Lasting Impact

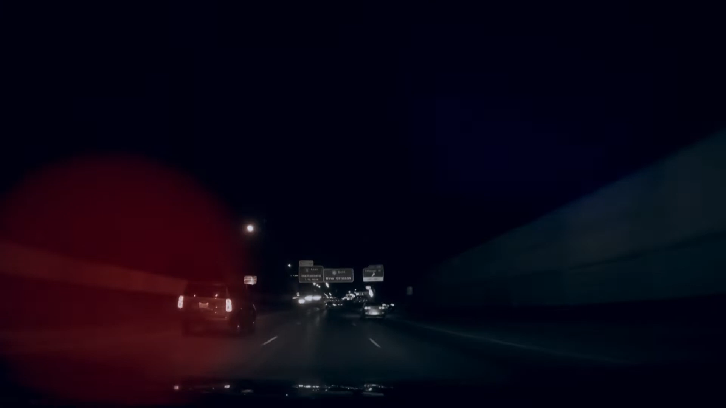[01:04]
Be aware. I turn and I see the car coming sideways. White car.